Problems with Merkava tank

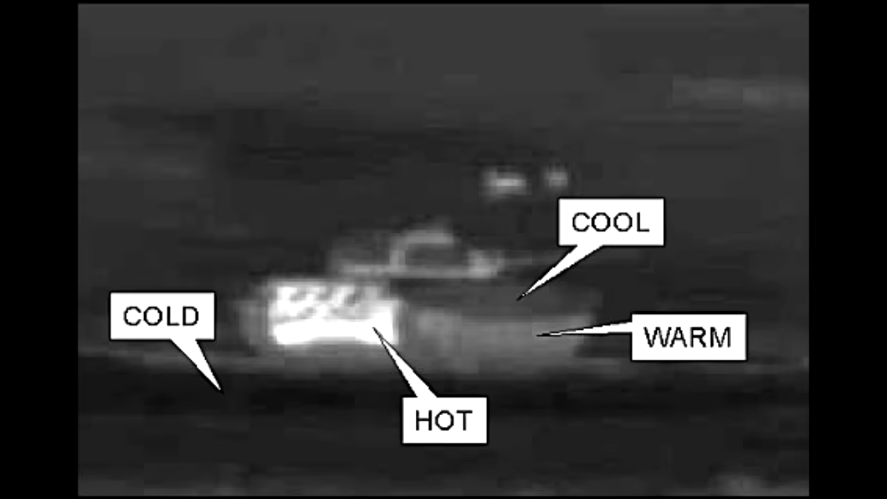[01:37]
As you can see, all tanks have lower thermal signature on front and higher on the back.
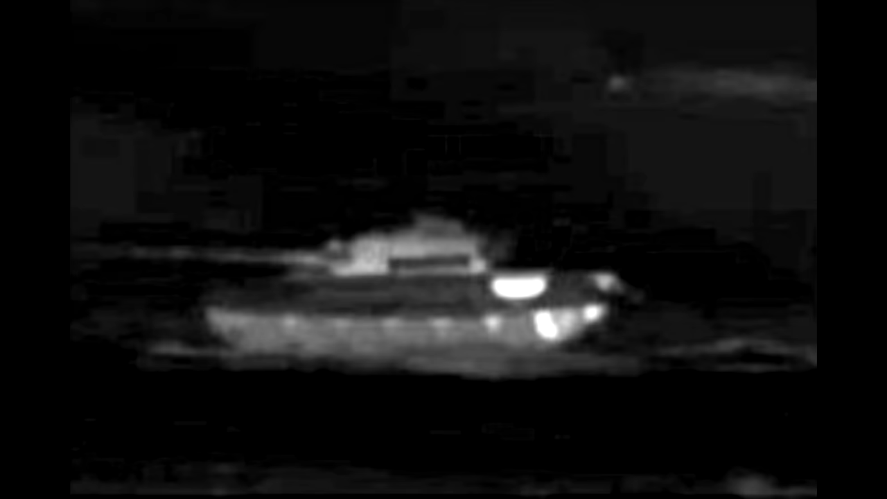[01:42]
That's because the engine heats up the steel around it. And for Merkava, it's the other way around.
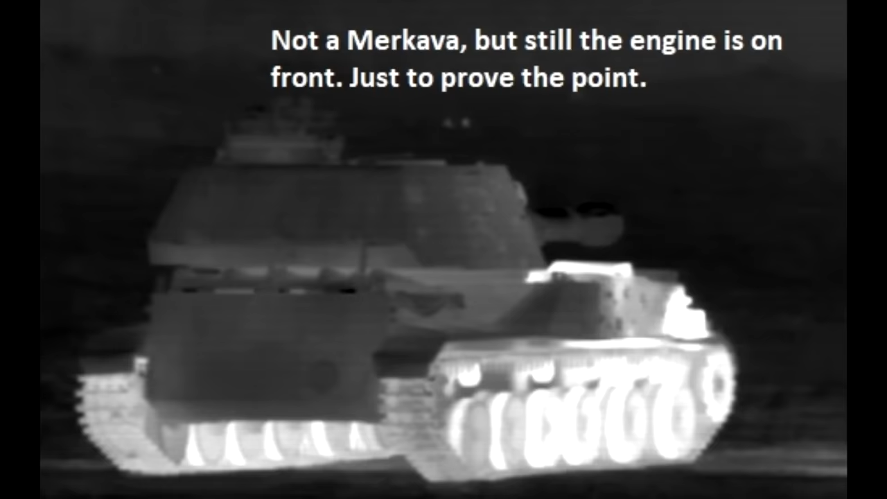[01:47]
It has lower signature on the back than it does on the front. I don't know about you, but I'm yet to see tanks going into battle backwards.